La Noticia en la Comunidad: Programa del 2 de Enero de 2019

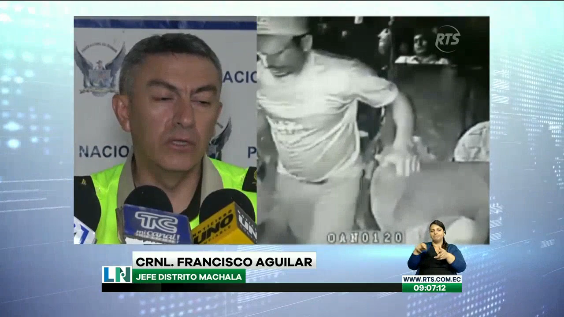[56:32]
Posteriormente, los 2 individuos suben en el sector de Río 7, pero cuando uno de los individuos, el primer individuo que subió al bus,